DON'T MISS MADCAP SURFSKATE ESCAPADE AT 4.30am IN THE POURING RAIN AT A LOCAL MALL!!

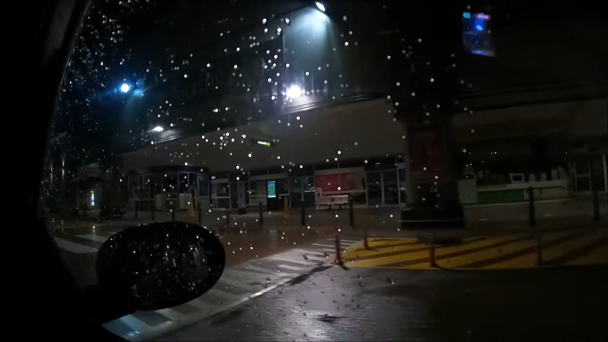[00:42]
Apparently in criminal circles this is called casing the joint we're checking us pretty sure the security guards lair is in one of these buildings can't see anything at the moment